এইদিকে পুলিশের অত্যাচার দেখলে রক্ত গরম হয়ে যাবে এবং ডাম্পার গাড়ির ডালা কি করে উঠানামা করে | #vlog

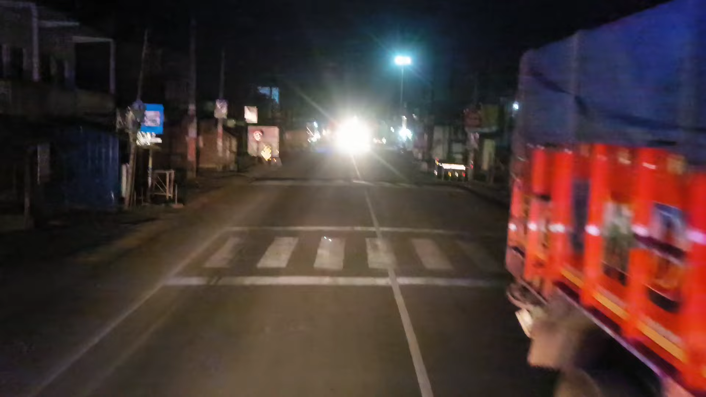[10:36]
এইদিকে একটাই সমস্যা সেটা হচ্ছে বাম্পার মানে অতিরিক্ত বাম্পার
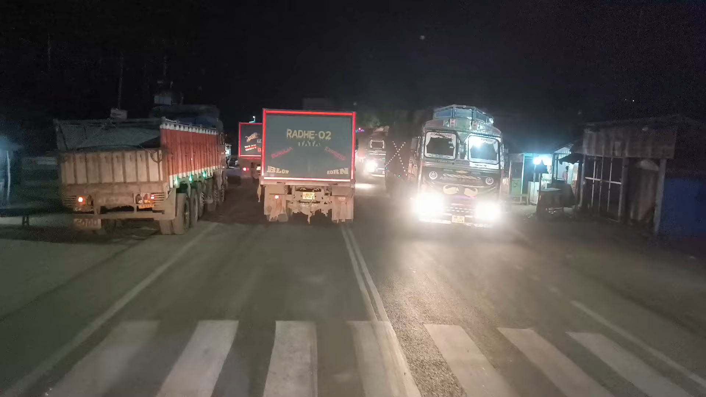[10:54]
জয় জয় যে গাড়িটা ছিল আমার আগে সেই গাড়িটাই এবার আগে হয়ে গেল আমার
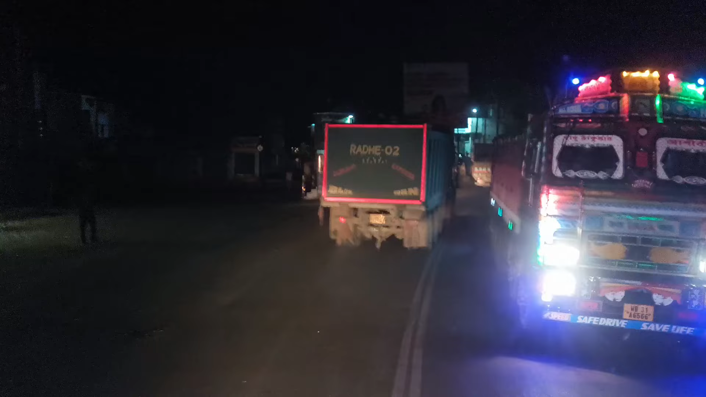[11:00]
আর এইখানে থেকে বাম দিকে তো জানো সোনামুখী যাবে আর ডান দিকে যাবে বাঁকুড়া ঠিক আছে
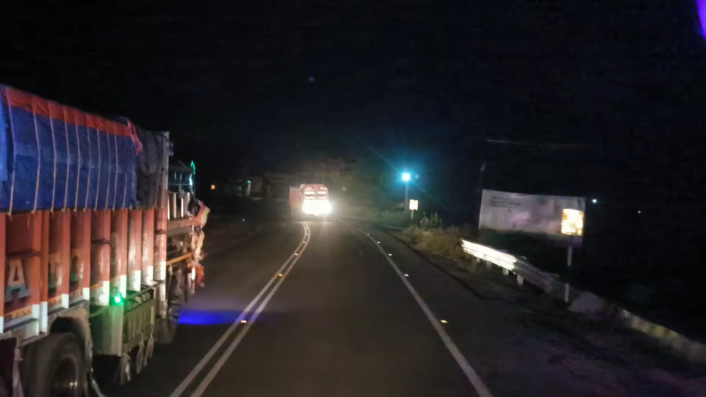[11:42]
আমি ওভারটা করে দিয়েছিলাম সামনে গাড়ি রিক্স নিয়ে লাভ নেই চলো টার্নিং এর মাথা তো ওভারটা করা রিক্সই বটে টার্নিং চড়াই হলেও রোডটা কিন্তু খুবই সুন্দর করেছে আর মাঝে মাঝে
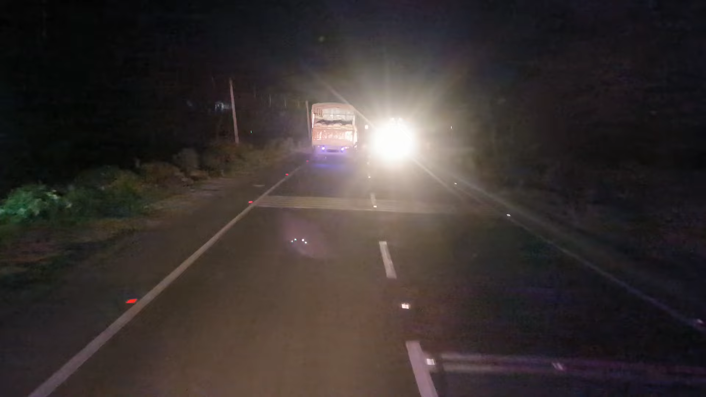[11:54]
বাম্পার গুলো খানি মাথা খারাপ করছে আর এইদিকে এমনও কিছু নেই ঠিক আছে বন্ধুরা চলো ঢোলডাঙ্গাকে যাই ফাইনালি বন্ধুরা ঢোলডাঙ্গা মোড় ঢুকলাম আমি আর এখান থেকে বলেছিলাম ওকে ডান দিকে যেতে
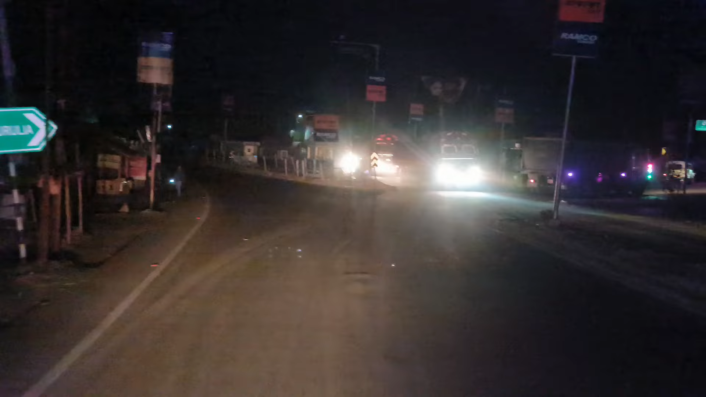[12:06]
ওটাই আমি চেষ্টা করে দেখি চিনতে পারছি নাকি
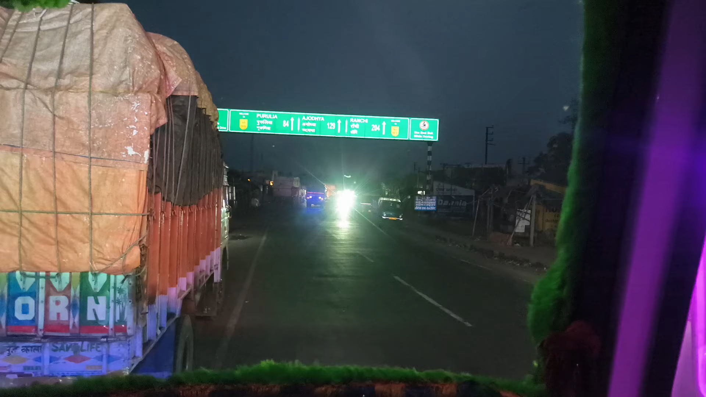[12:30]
পাহাড় 129 কিলোমিটার পুরুলিয়া 84 কিলোমিটার অযোধ্যা পাহাড় যাবার ইচ্ছা আছে দেখি এই বছর না হলে আগের